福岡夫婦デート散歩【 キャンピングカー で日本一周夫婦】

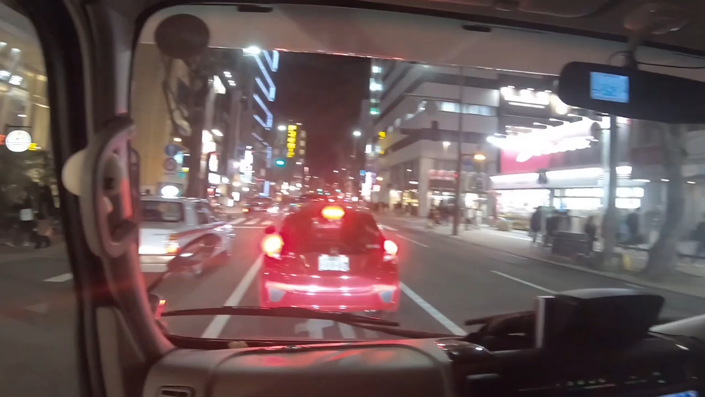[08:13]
福岡のどこかの参加街です博多に行きたいのかな全然若干さ、関東で言うとさ新宿らへんのこの道の感じとか道幅とか車の量とか似てるなって思うということはうちは結構ハラハラしながら乗ってるだけなんだけど